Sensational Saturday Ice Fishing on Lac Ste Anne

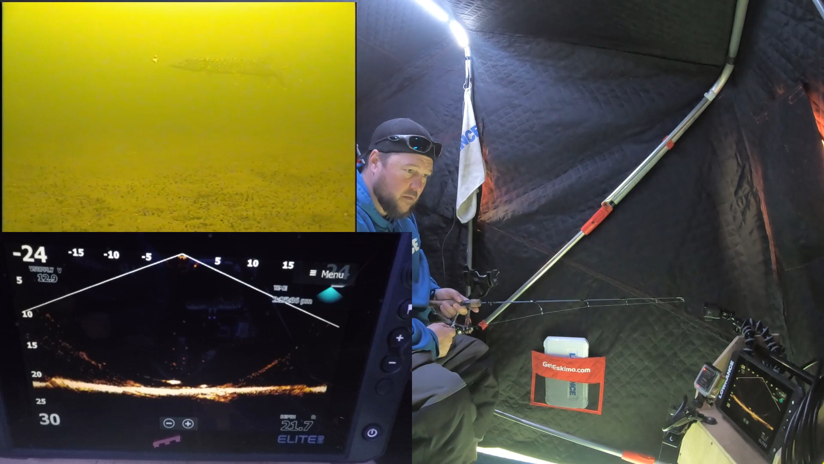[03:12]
i got him i got him i'll let him sit on that one for a sec before setting the hook right here oh nice and wrapped up
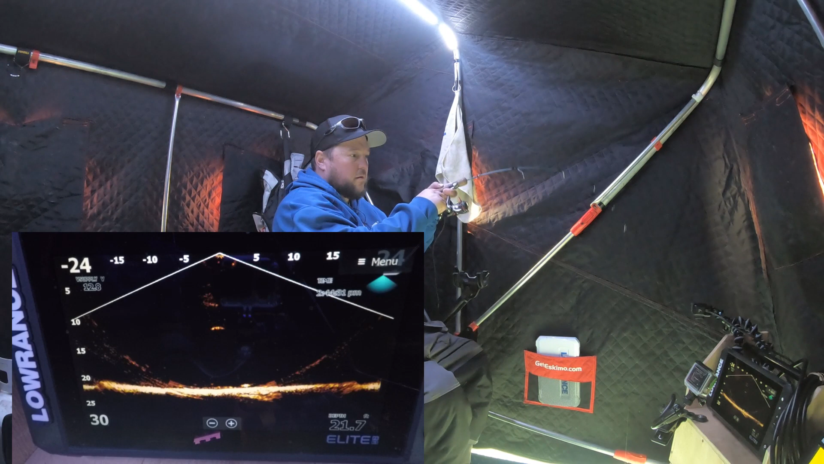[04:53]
i got him mid-water column fish i don't know if i've ever caught a fish up that high here is up at ten feet
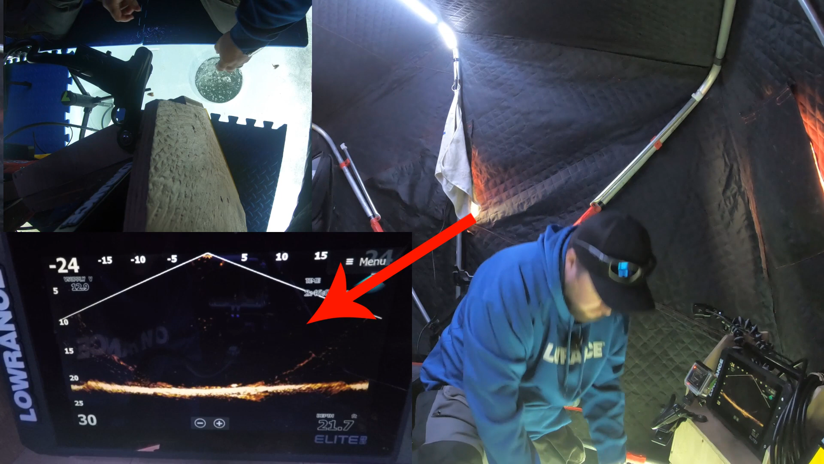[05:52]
let's see him take off on the side of the active target there